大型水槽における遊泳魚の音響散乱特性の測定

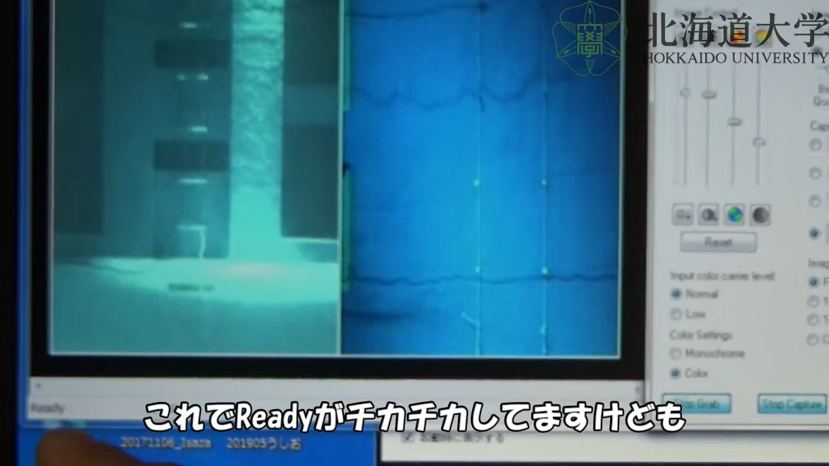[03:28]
ディとチカチカしていますけれどもパルスのトリガーと同期をしてビデオで画像